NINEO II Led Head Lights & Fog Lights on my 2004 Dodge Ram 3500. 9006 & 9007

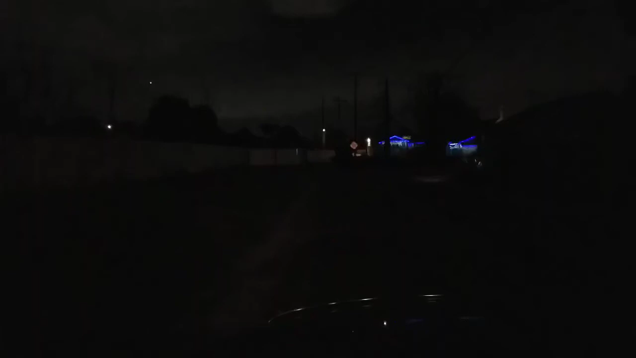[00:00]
I recently purchased these LED headlights from Amazon I figured I'd go ahead and give them a try they came highly rated from a website and I figured you know what what the heck the stock headlights were nothing to write home about so here we go so this would be my fog lights and this would be my driving lights and these are my high beams